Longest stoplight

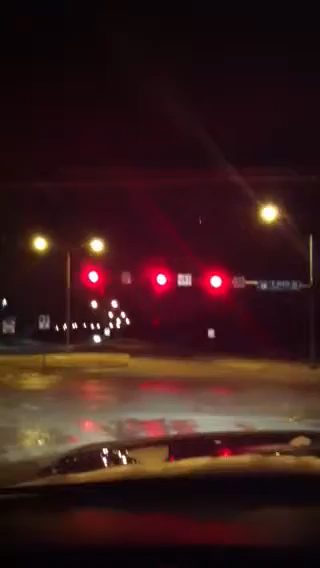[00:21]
See, those lights are about to go out for how long they've been red. Green.